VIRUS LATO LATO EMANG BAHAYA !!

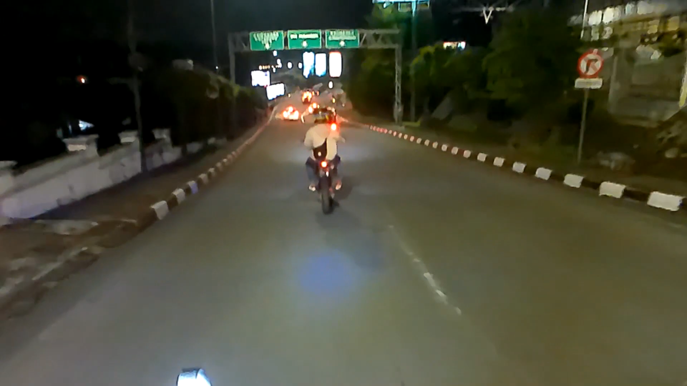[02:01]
Ini kita kanan ya. Wah ditutup. Jalur sana, jalur sana. Jalur sana kita masuk. Tapi kayaknya tutup juga. Bisa kan kita masuk?
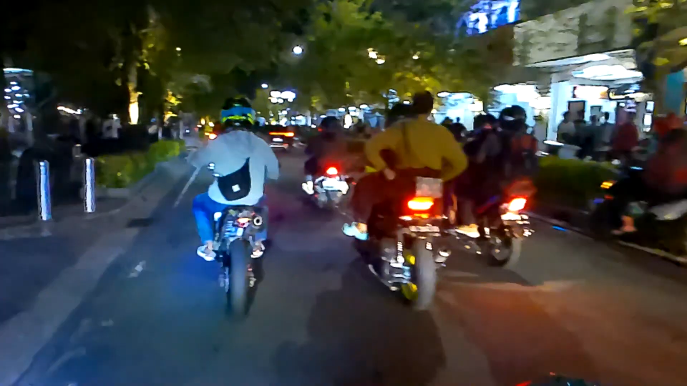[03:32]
Guys, kenapa ini banyak bule sekali di sini? Barang ini bukan malam minggu. Aja serempet, tetet.
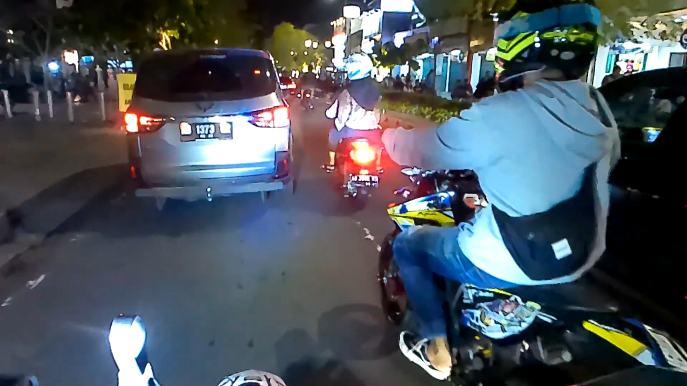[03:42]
Kita masuk. Nah, wah, Jogja ini kurang ramai tanpa ini ya. Pedagang pinggir jalan ya. Gitu. Biasanya ramai oleh pedagang pinggir jalan. Sekarang karena memang gak dikasih, ini ada acara apa ini? Kok bisa sampai parkir motor sampai luar-luar ya? Kan gak dikasih sebenarnya.
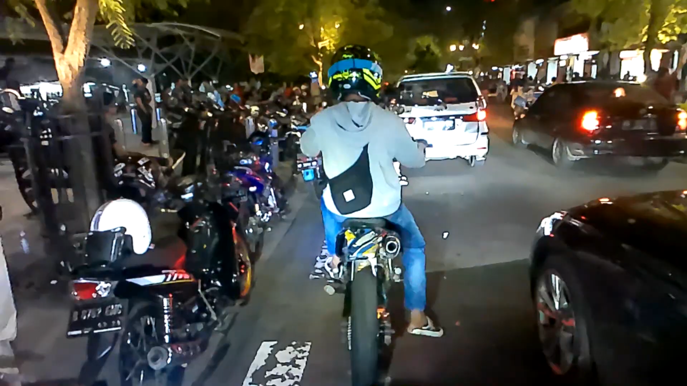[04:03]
Acara. Nah, ini bukan acara nih. Itu tuh pasar malam istilahnya.
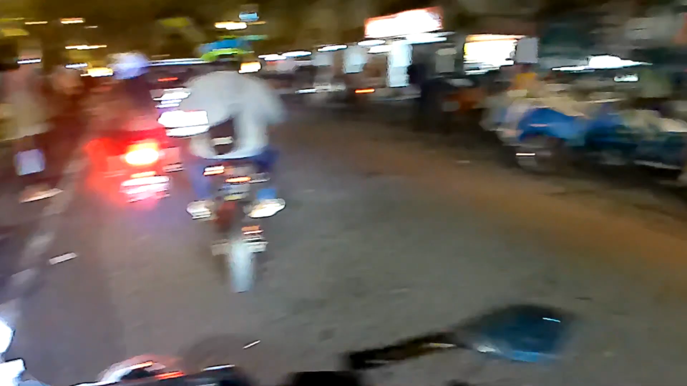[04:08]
Pasti.
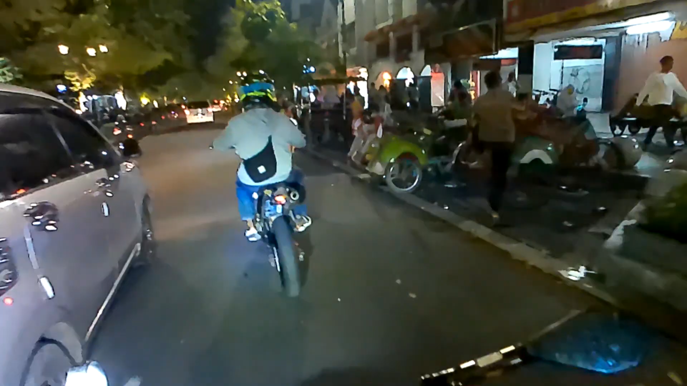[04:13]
Polusi udara ya banyak. Mau batuk ini.
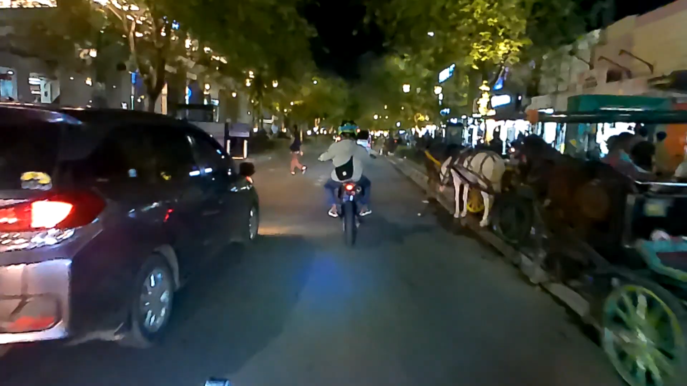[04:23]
Ya lumayan rame lah, lumayan rame dibanding cuman ini asli sih, ini nuansa Jogja udah mulai bagus ya, ada bule tuh.
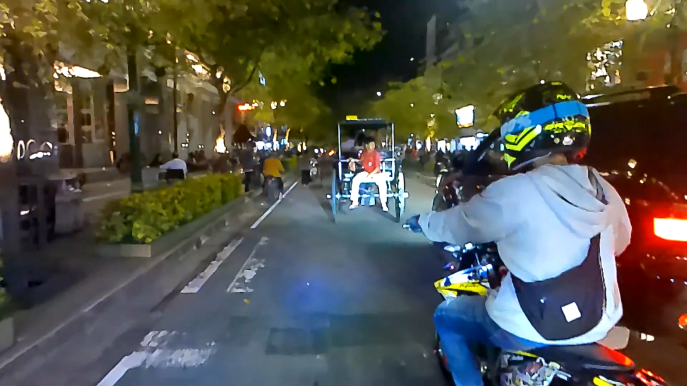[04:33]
Karena apa? Karena pohon asamnya udah mulai tinggi-tinggi.
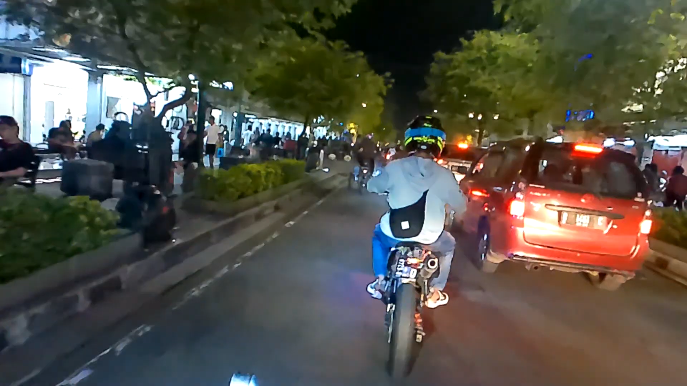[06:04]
Ini karena di depan sana lampu merah. Jadi macetnya. Wow. Ditambah lagi, ini masih hari biasa sih.
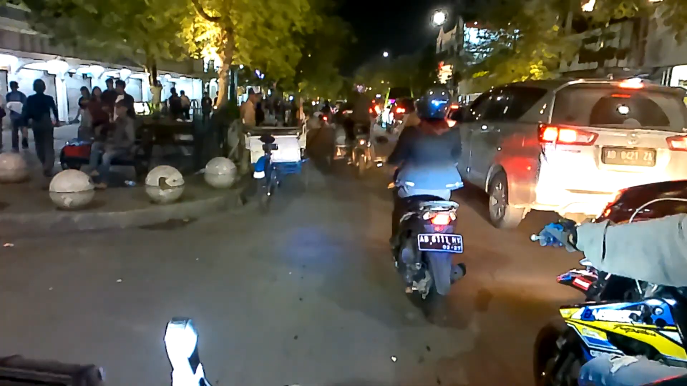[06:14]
Kalau hari libur, panas di bokong, guys. Ah. Ini mobil-mobil pindah jalur kayak gini nih yang buat macet. Mobil anjing. Serem. Serem banget. Aduh, Mbak. Ayo dong, mbaknya nggak berani, guys. Oh, ada ibu-ibu bawa keranjang ternyata.
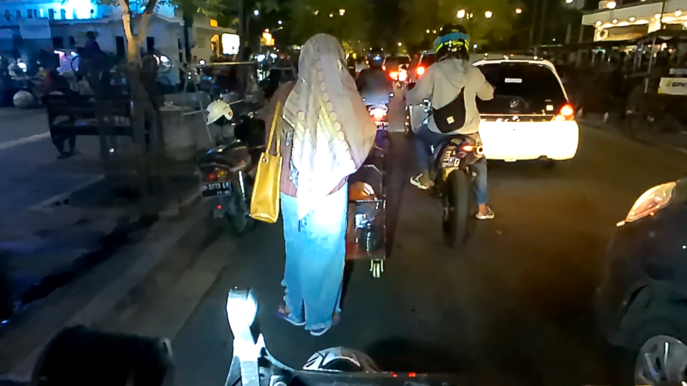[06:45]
Ini jualan apa sih, bu? Sate ya? Iya kan?
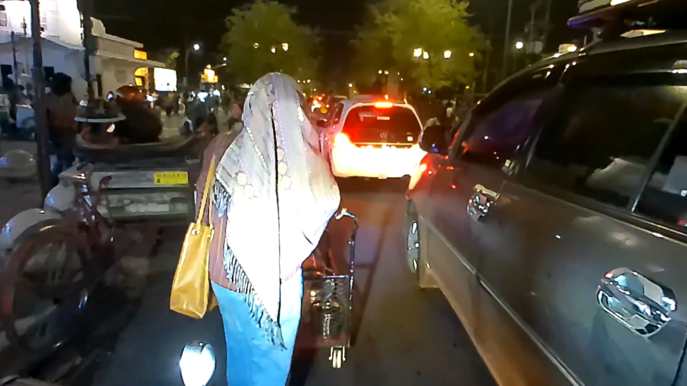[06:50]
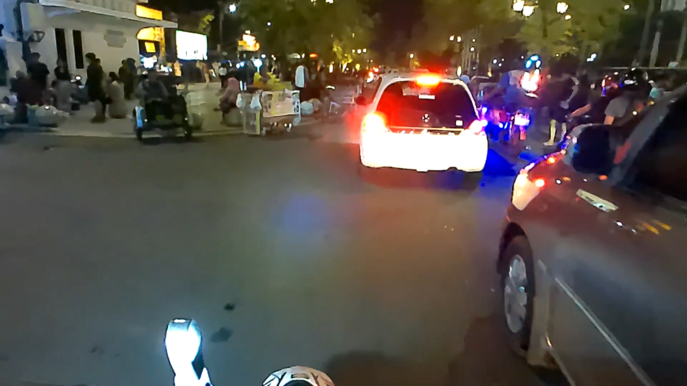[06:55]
Aduh. Ah, kita nggak lewat lagi aja.